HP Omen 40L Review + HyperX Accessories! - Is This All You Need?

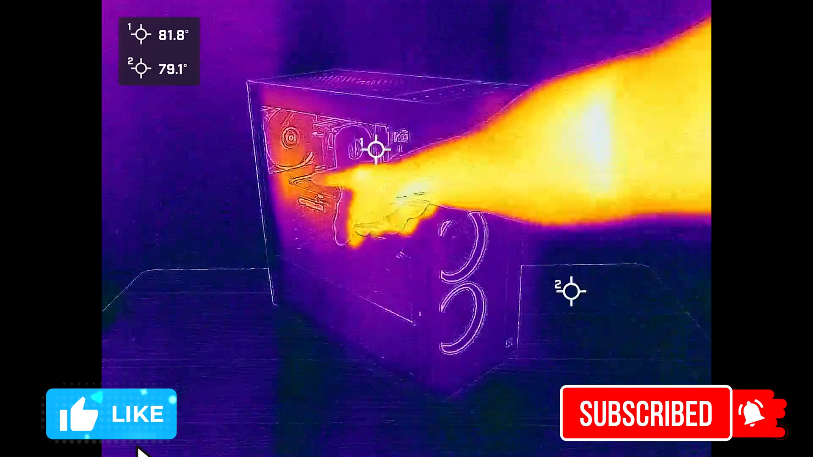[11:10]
For the thermals in this thermal imaging time lapse from PC off to full-on gaming you can see that we start to get that typical accumulation of heat on the side of the glass where the GPU is.
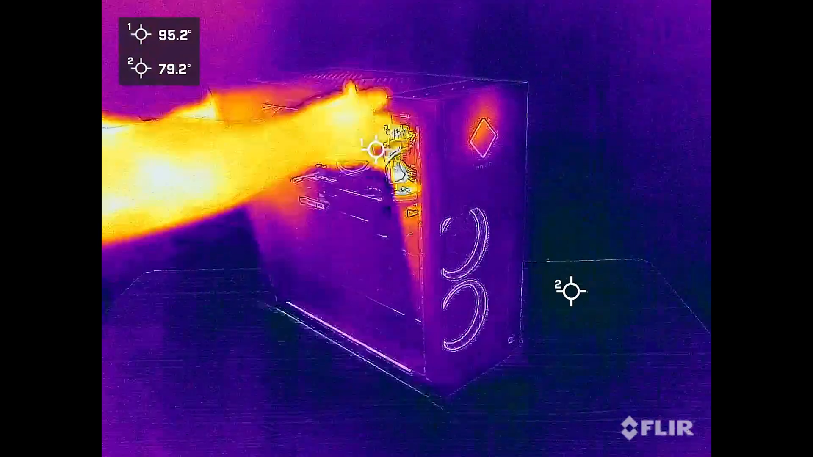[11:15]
And then removing that side panel gives us quite a bit more detail of what's going on here.
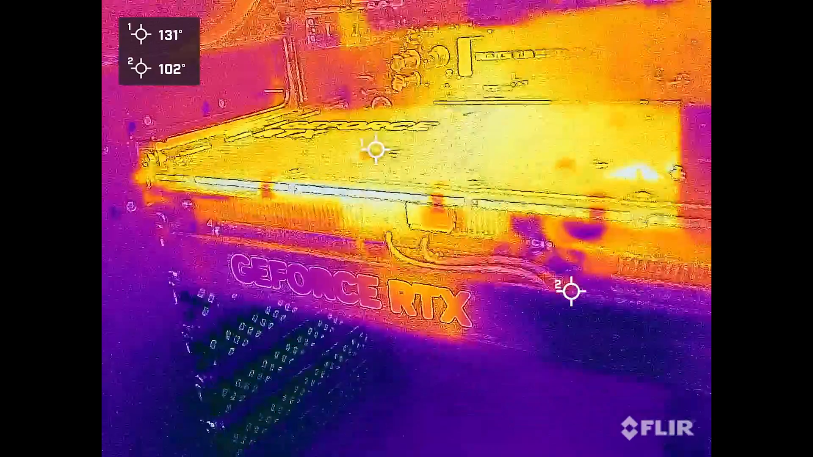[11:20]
Definitely a large portion of the overall heat is coming from the GPU but even more so right there above the CPU.
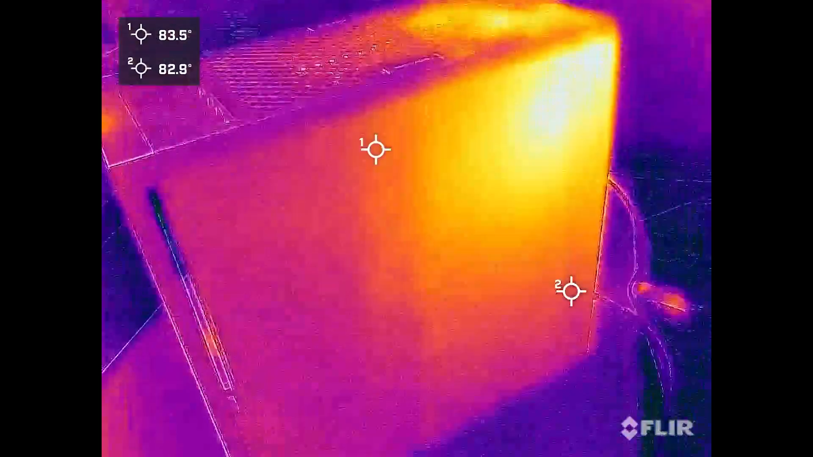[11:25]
Moving around to the back shows it a little more clear in that area. But overall since neither the CPU or GPU are
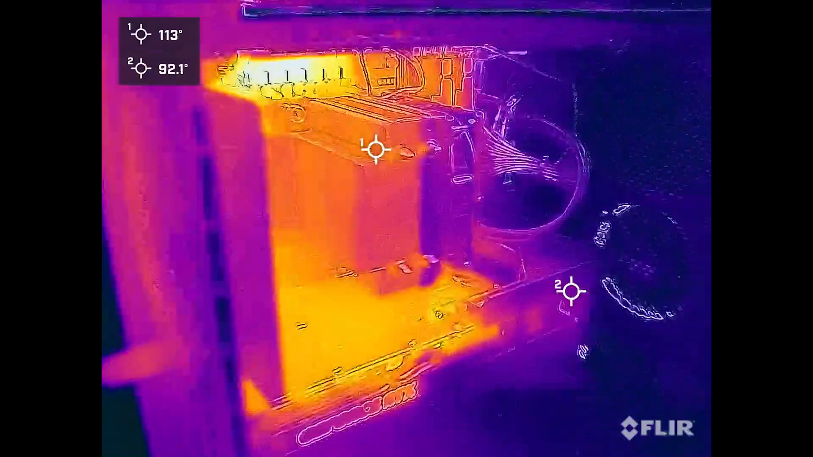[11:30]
pushing that much power the back exhaust fan and top vents seem to be sufficient enough in releasing that heat.
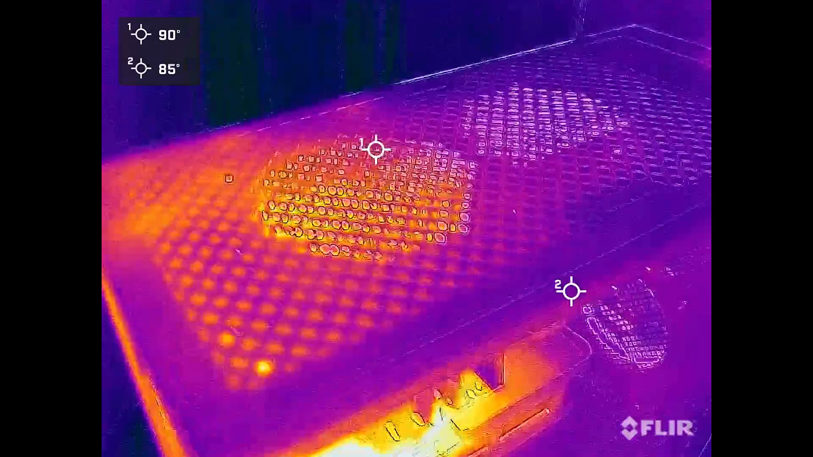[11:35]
The large majority of our thermal testing was spent in actual gameplay though.